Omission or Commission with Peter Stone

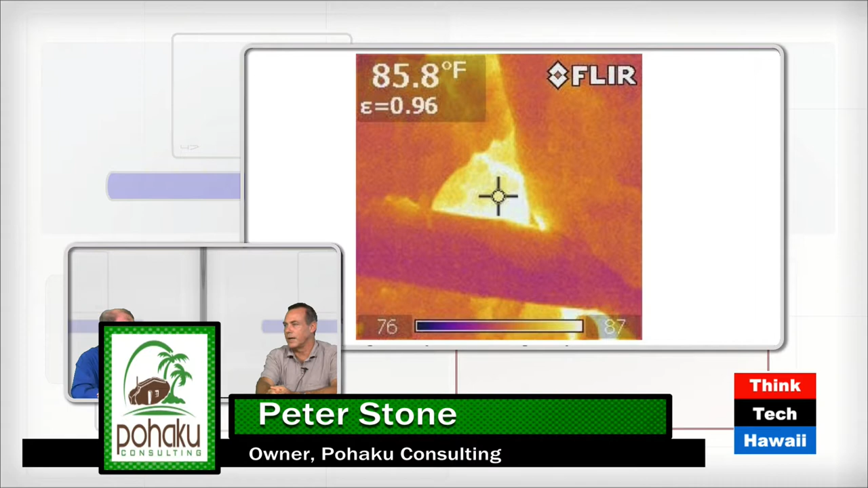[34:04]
On screen: spot 85.8°F
And there are some very easy mistakes to make with an infrared imaging camera that I see all the time, people talking about it, because they're very sexy, they're fun to look at, you can see and it looks like there's huge problems, but you do need to know how to use those properly. So in this case, when you see that white triangle and it's emitting too much heat, what do you do about it?
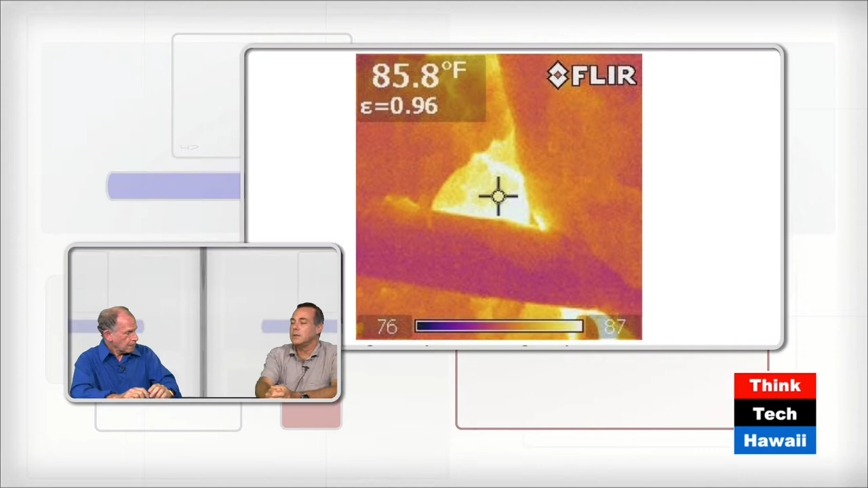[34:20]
On screen: spot 85.8°F
So what I usually do when I'm out doing the first inspection that I do is usually right before drywall goes up, so we can get in there and see things that are insulated. There is usually somebody on the site, if it's a big production builder, who can come over with even just a small can of spray foam, or their big machine if it's a big spot, and just simply fill it in. Simple as that. So we get there and I have found places, particularly where duct work will go inside the envelope to the outside of the envelope.